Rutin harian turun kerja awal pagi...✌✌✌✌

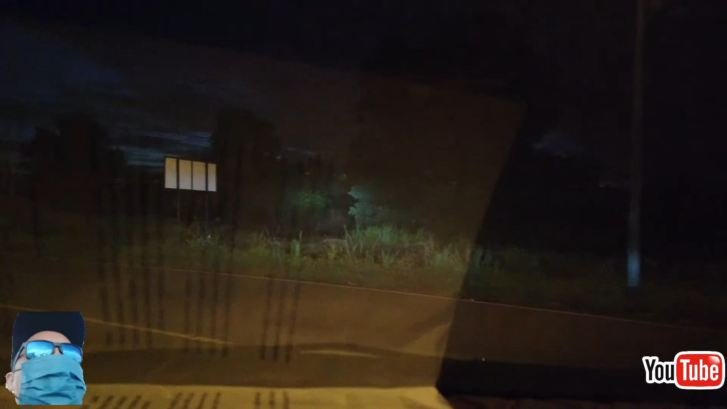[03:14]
Jalan pun sunyi. Jalan pun sunyi. Menyorot pukul pagi. Masih sunyi lah. Macam inilah keadaan saya kalau saya turun pagi. Ada juga kereta, tapi belum banyak lagi. Kalau dah waktu puncak memang banyak yang turun kejar.
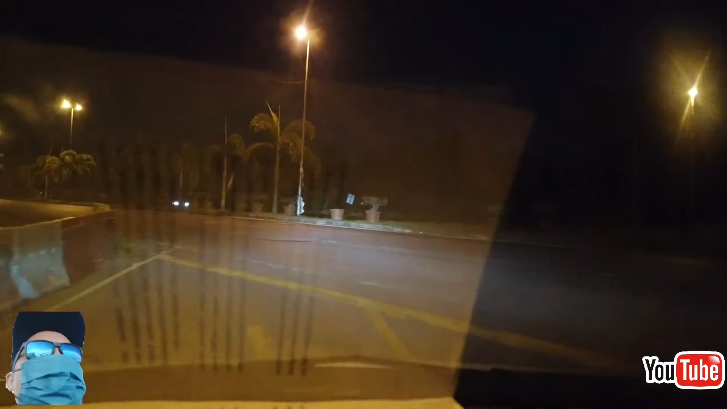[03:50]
Dari rumah saya pergi ke tempat kerja ni, tempat kerja saya lah, kalau memang saya, kalau lebih kurang dalam 15 minit ataupun 20 minit lah, tengok pula kerja. Kalau macam pagi ni, macam awal pagi, mungkin 15 minit lah. Tapi kalau macam banyak orang kerja kan, banyak kereta apa semua, mungkin ada dalam 20-25 minit lah.